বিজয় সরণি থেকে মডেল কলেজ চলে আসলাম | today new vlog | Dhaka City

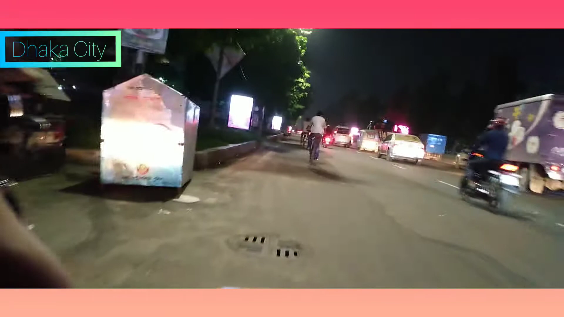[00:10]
एखान थेके आमी एखन रेसिडेंशियल मॉडल स्कूल एंड कॉलेज पर्यन्त जाब। सबाई आमार साथेई थाकुन।
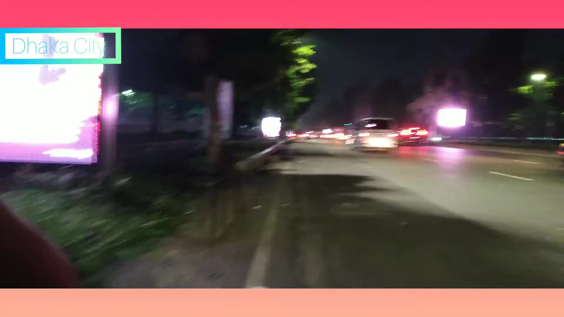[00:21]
ए रास्ताटि अनेक सुंदर। आमार प्रिभियास ब्लगगुलोतेओ एखाने किछुटा देखियेछि।
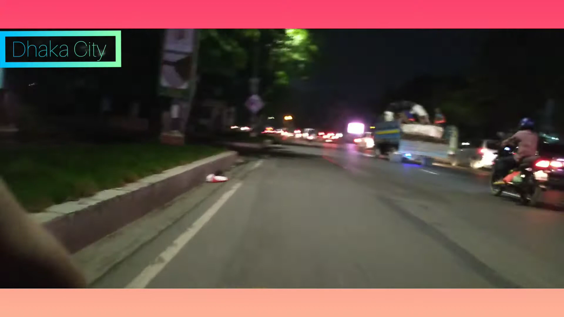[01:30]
একটু রিল্যাক্সে যাওয়ার চেষ্টা করি। রাস্তাতে মোটামুটি গাড়ির প্রেসার আছে।
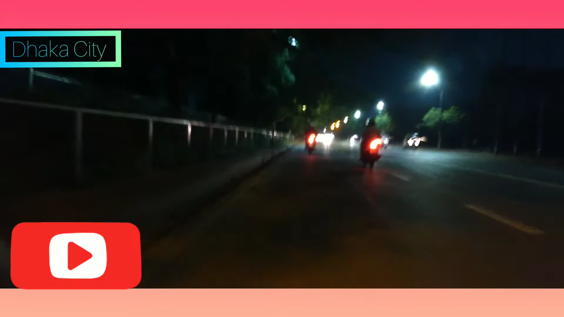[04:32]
জিয়া উদ্যানের সামনে সংখ্যাদের ঠিক সামনেই আছে। এখন সুন্দর একটি রাস্তা, আমার অনেক পছন্দ। একটা সময় এখানে অনেক আড্ডা দিয়েছি, প্রেম করেছি আমি এখানে।
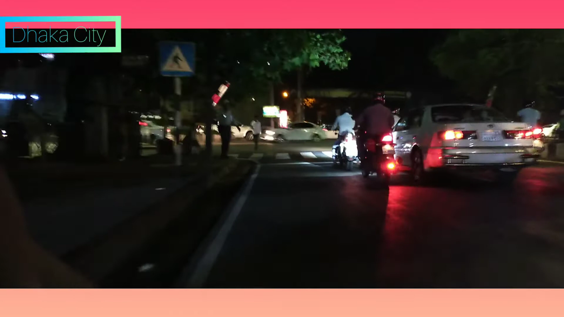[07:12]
এই সিগনালটি পার হলেই রেসিডেন্সিয়াল মডেল কলেজ অ্যান্ড স্কুল। তো এখানে এই ব্লগটি শেষ করছি।